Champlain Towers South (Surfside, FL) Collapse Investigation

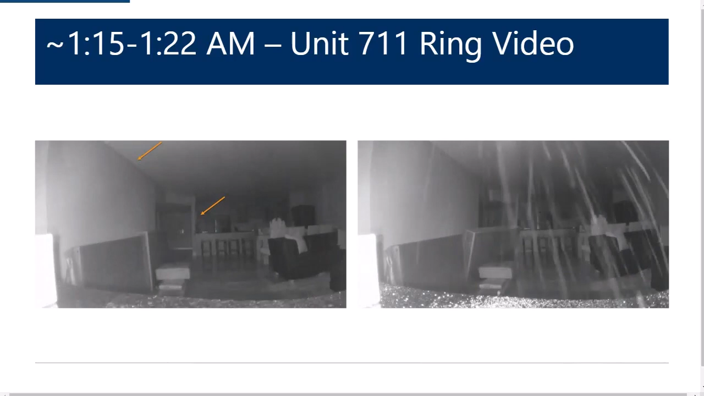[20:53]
their right near their balcony looking in towards the apartment. And what we can see is that, uh, the, the building is moving a significant amount. And that indicates that there's likely some significant amount of column failure below or subsidence of the building causing, uh, some large movements of the structure up seven stories. And so if I stop it here, you can see that the kink in that wall that's happening. And this is right, we believe to be right before the collapse.